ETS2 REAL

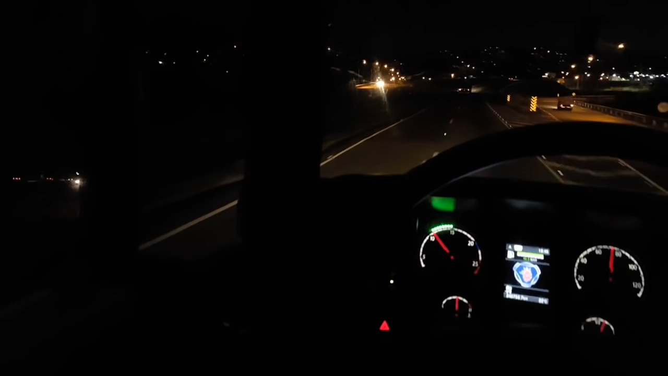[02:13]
Fico bacanizado. Pracinha aqui, é muito bonita essa pracinha de Cajati. Show de bola, hein? Esse cabeceiro de ponte aqui é... Fatal, hein? Não fica bom, né? Ou vocês gostaram? Ficou bom assim?